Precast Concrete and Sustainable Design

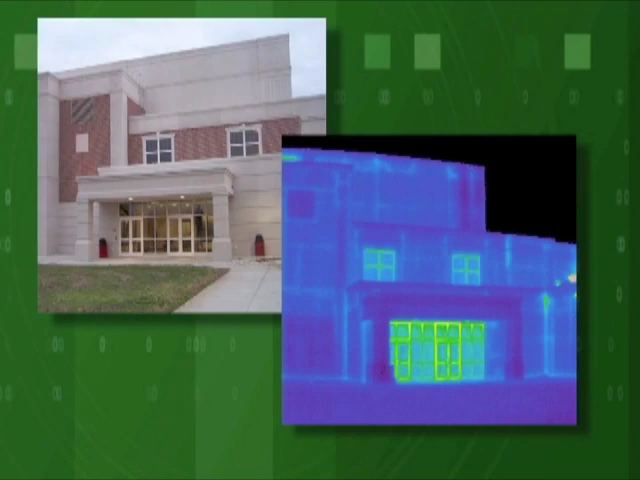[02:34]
The effects of thermal mass can also be seen in the thermal imaging studies.